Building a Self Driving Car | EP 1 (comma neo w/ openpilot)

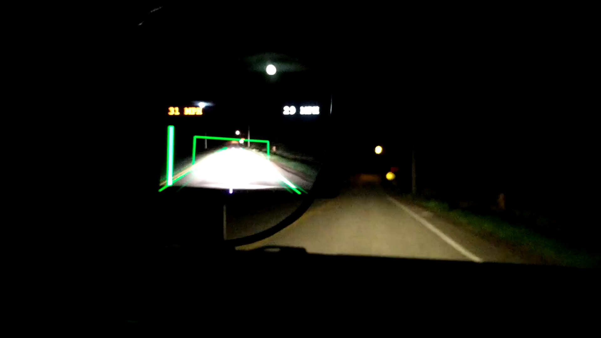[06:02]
Are you. Is it. Is it doing it? I guess so.
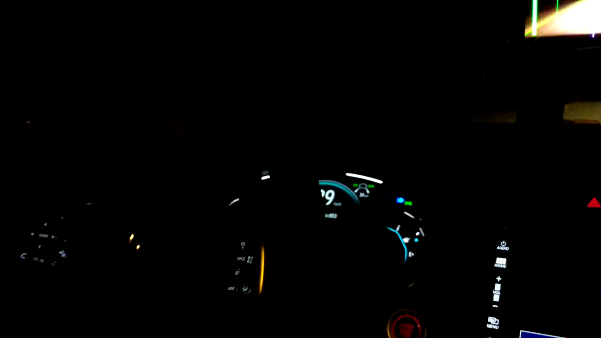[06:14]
Oh no.
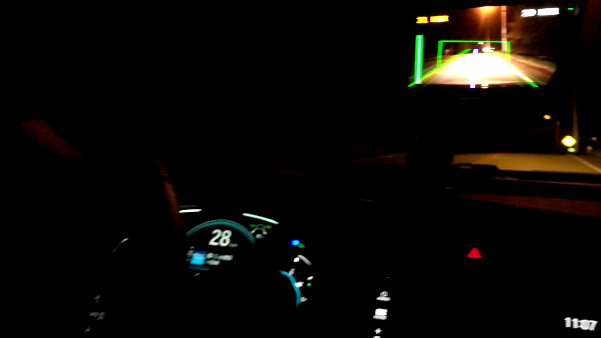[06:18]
You're not pressing the gas right? No. Oh man this is so crazy. Get your hands ready.
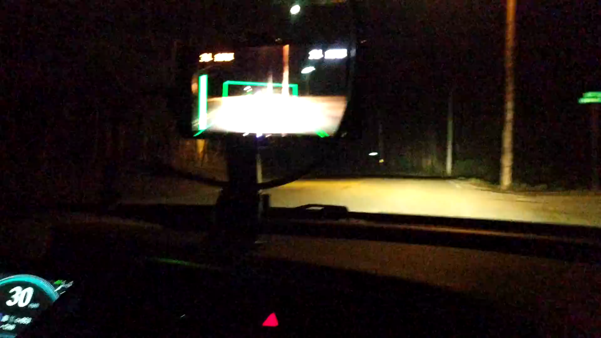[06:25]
That means it can't turn that far.
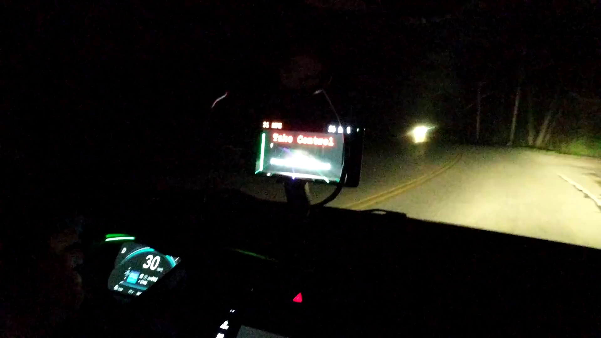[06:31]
Oh yeah. Which is fine. Yeah.